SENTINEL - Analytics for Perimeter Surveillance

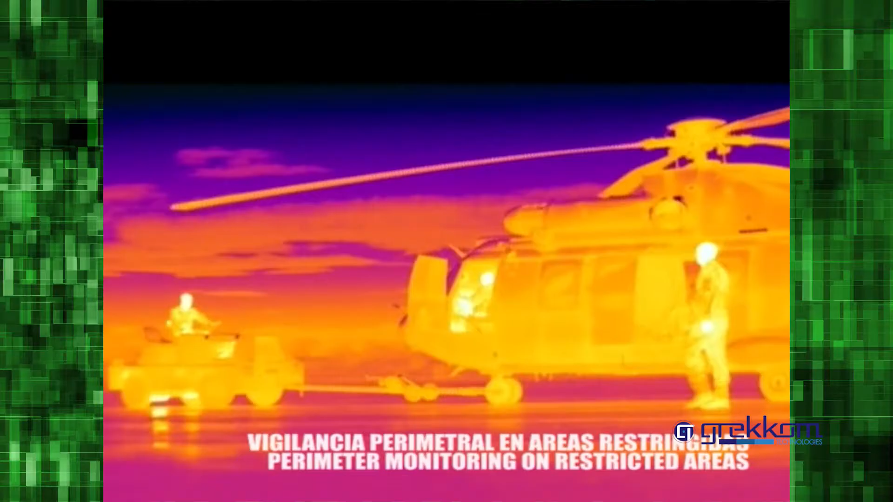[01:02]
The largest detection range on the market.
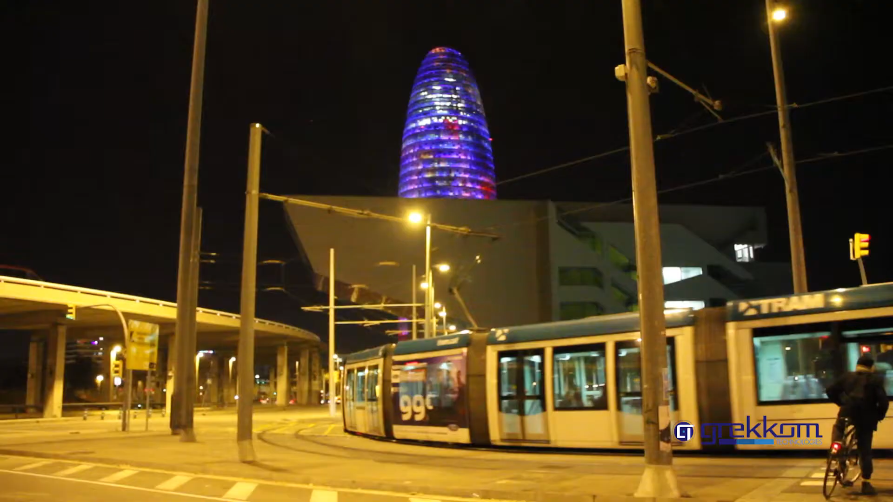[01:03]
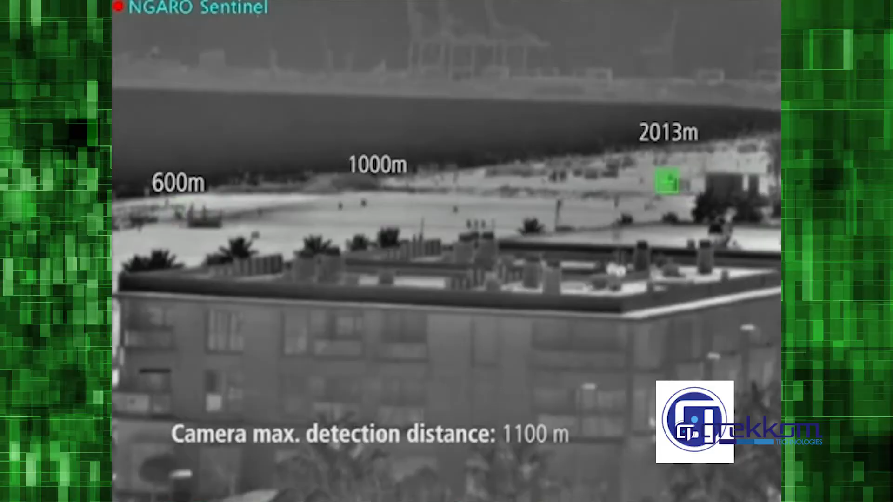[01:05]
Minimum target size 2 pixels.
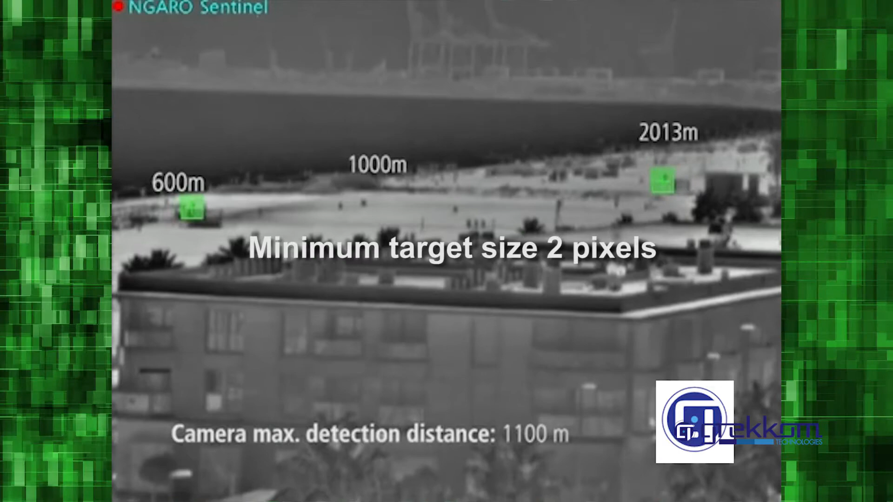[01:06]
Saves from 35 to 45% on the number of thermal cameras required.
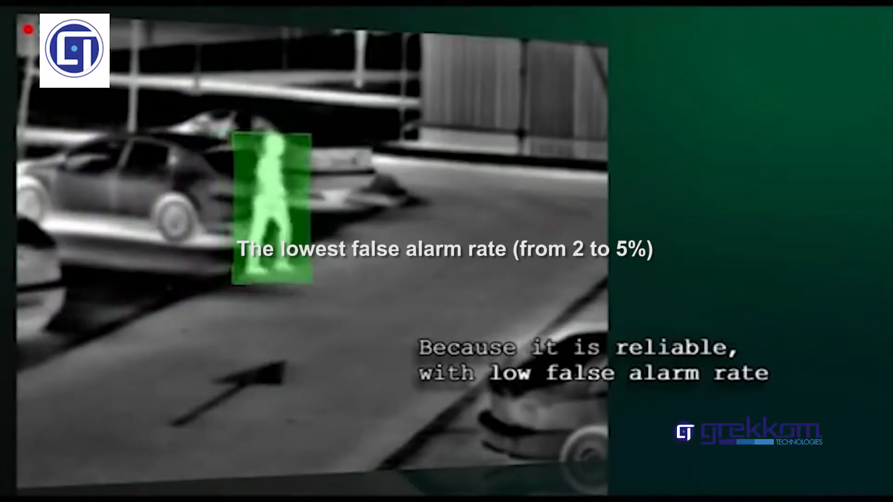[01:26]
The lowest false alarm rate on the market.
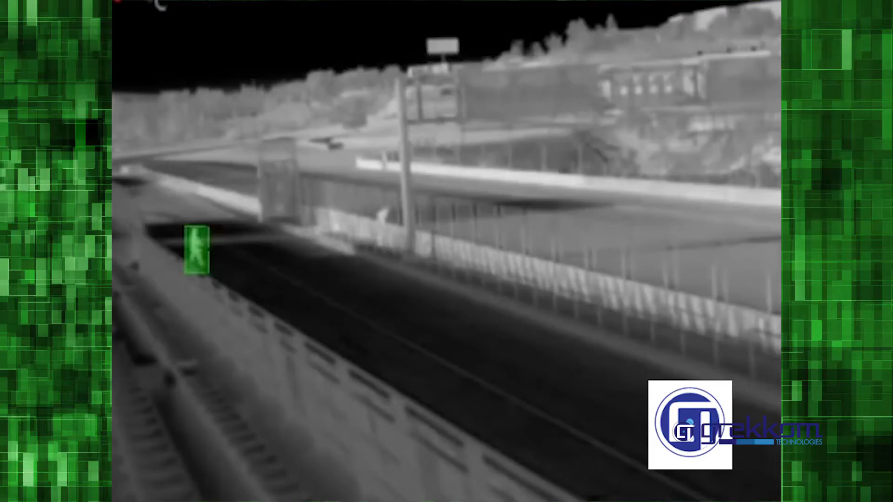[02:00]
Licenses available in software and hardware formats.